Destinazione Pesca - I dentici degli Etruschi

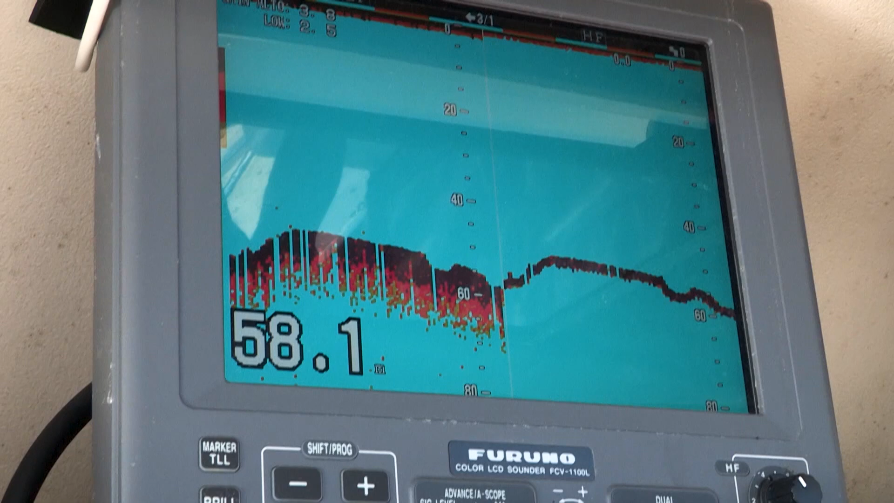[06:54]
Siamo arrivati sul primo punto di pesca, la profondità è 60 metri.